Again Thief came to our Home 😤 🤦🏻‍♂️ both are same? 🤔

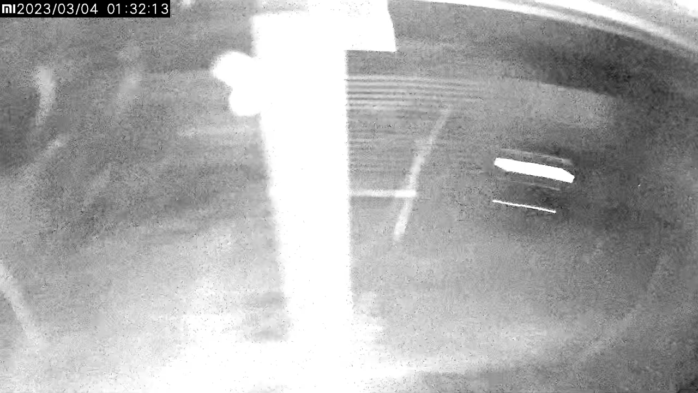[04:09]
ఆడ సీసీ కెమెరా ఉందా నేనికెట్ట తెలుసు, నాకు అర్థం కాదు. తెలిసినోడైతే నెత్తాడు. సీసీ కెమెరా గేట్కి వెళ్ళి జరిపిండు.
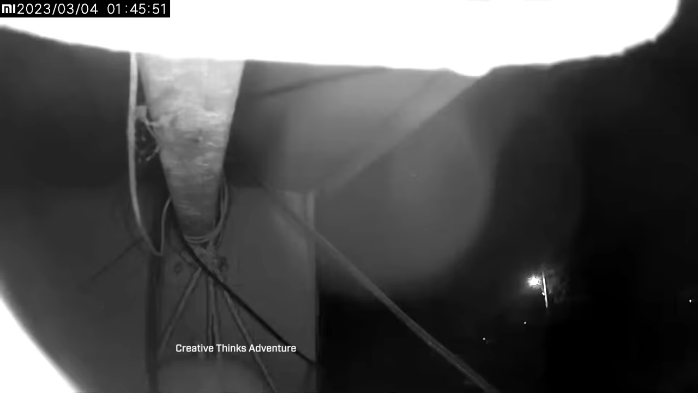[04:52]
ఈ మొత్తం మీదికిలే పట్టిండు. ఇక రేకులకి వెళ్ళి ఎవ్వరు కనబడలేదు. వైర్ చూసిండు కొంచెంసేపు, వైర్ ఎక్కడికి వెళ్ళి ఉందనుకున్నాడు ఏమో.
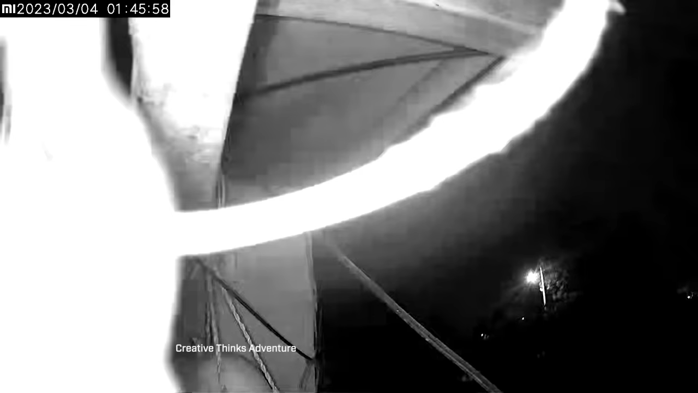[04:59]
ఇక తర్వాత డైరెక్ట్ నన్నే పిలిచాడు.
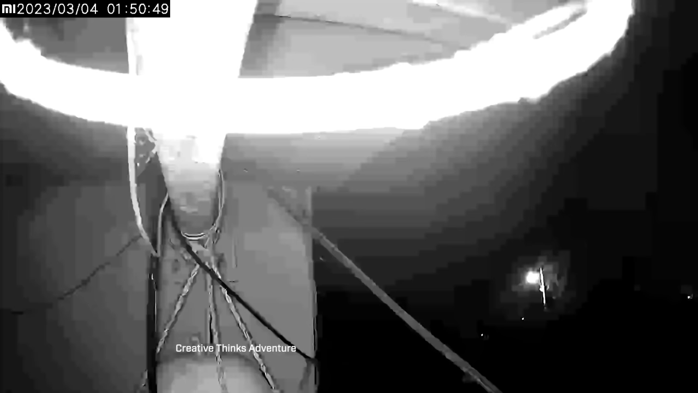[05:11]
ఏం చెప్పాలి మనోని కథ? పిలిచిన వాళ్ళే మాకు సప్రై అని ఒక లైట్ వేసేసారి. చూసింది చూసిన వాళ్ళు బాబు వచ్చిందని అన్న, నేను నమ్మలేదు.
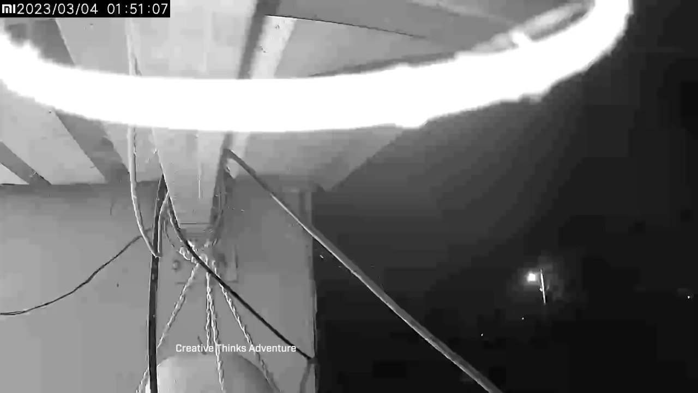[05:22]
ఇక సీసీ కెమెరా మళ్ళీ నేను తరిపి చూసిన, చూసిన వాళ్ళు గేటు ముందట ఉన్నాడు.
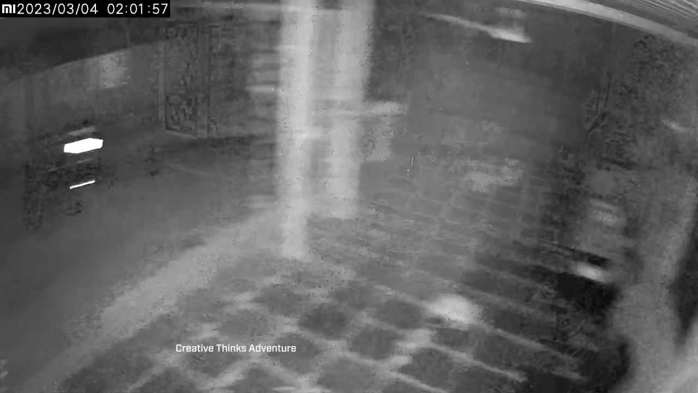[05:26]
ఏం ఒర్రుడు
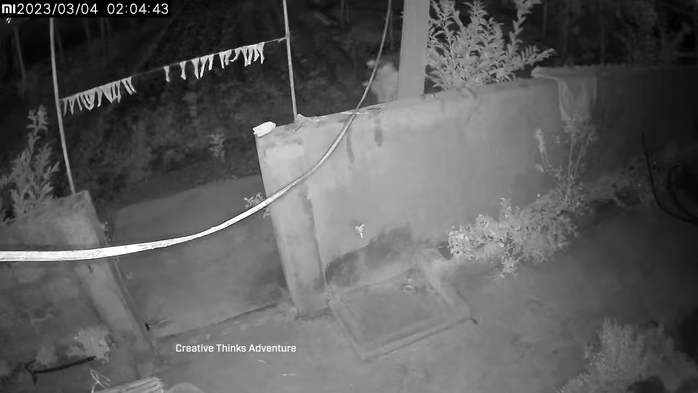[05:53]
మళ్ళీ అట్లా వాడి మన పెరట్లోకి వెళ్ళిట్టు మళ్ళీ ఇంటికి వచ్చిండు. అప్పుడు ఆ మనిషి కొంచెం కనబడ్డాడు.
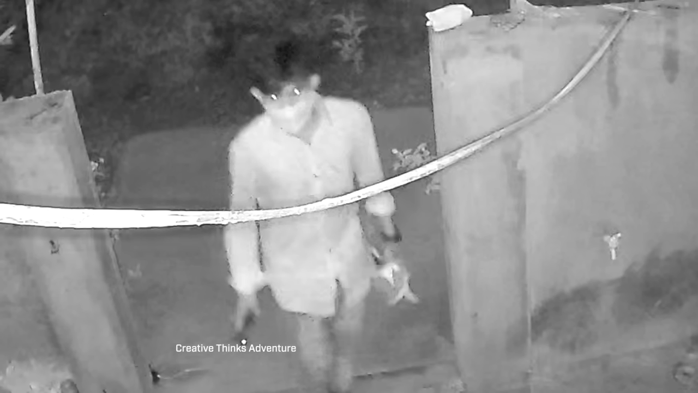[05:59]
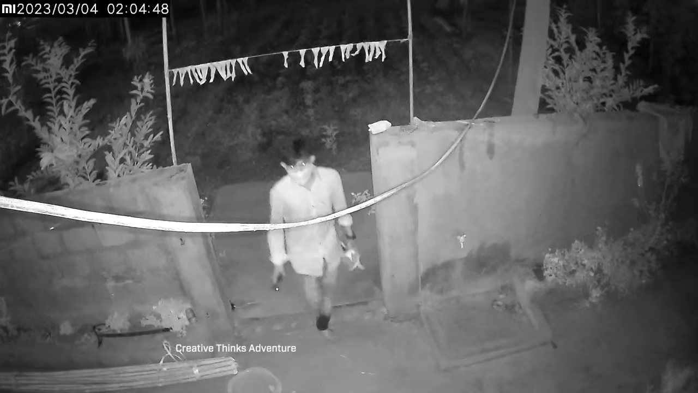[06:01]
చేతిలో ఏదో ఉన్నది, మళ్ళా అది ఏంటిదో తెలియదు. చేతిలో ఏమో పట్టుకొని వచ్చింది, కొడలు లెక్క అయితే అనిపించింది. డోర్కి వచ్చి మళ్ళా డోర్ కాడ కాసేపు తలకాయ పెట్టి చూసిండు.
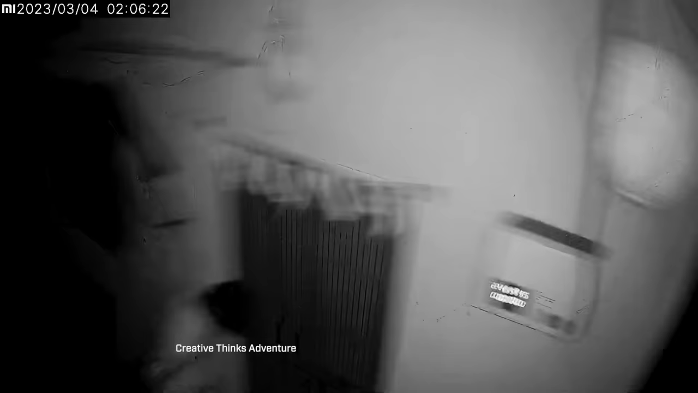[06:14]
కానీ బానిసేపు అయితే డోర్ కాడ ఉన్నాడు. నాకు తెలిసి చేతిలో ఏమో పట్టుకొని ఉన్నాడు. మరి కొడలా అది ఏంటిదో తెలియదు. కానీ ఏదో పట్టుకొని ఉన్నాడు.
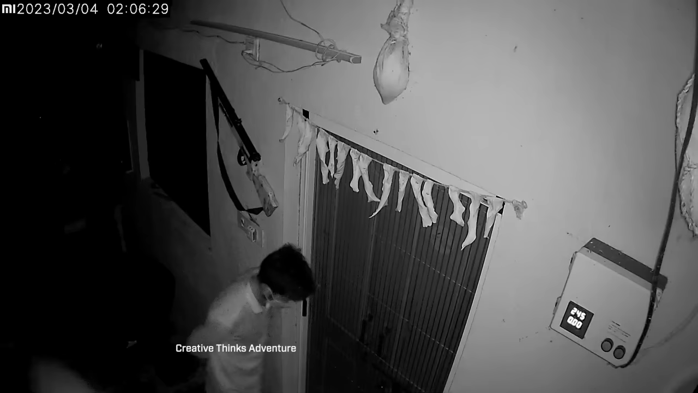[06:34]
ఇంకేమైనా మాట్లాడుకుంటాలా, మరి ఏంది లైట్ వేసిండు మళ్ళీ వెళ్తలేరు అన్నట్టు చూసిండు. కాసేపు చూసిండు చూసిండు. ఇక సీసీ కెమెరా చూసిన వాళ్ళు ఆయనకి ఏమనిపించిందే,
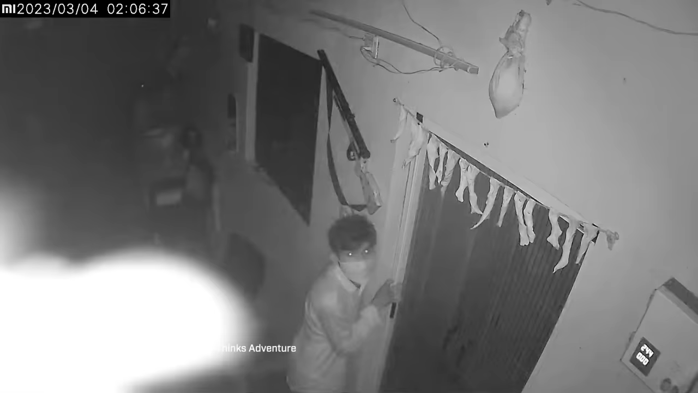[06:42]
కథ అమ్మ సీసీ కెమెరా వేసి నాకు సాటికేయండు.